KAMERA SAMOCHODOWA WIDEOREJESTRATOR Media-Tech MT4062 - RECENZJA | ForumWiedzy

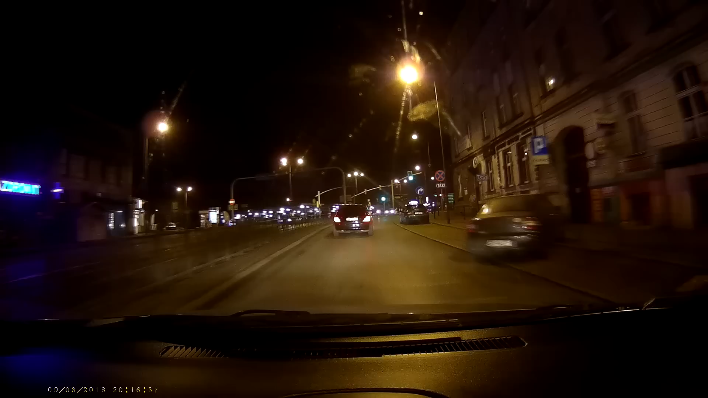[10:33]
HD Mamy tryb WDR włączony Wide Dynamic Range I sensor Sony Tak więc jak sami widzicie Mamy nagranie Naprawdę bardzo przyzwoite Sami zresztą Oceńcie Oryginalne nagranie jest do pobrania Pod filmem W opisie Macie link Możecie sobie wejść I pobrać sobie Wszystkie oryginalne pliki Prosto z wideorejestratora I ocenić na własnym komputerze Wydaje mi się, że to urządzenie jest naprawdę godne uwagi Cena jest ciekawa Cenę też możecie na dole sobie sprawdzić Jest link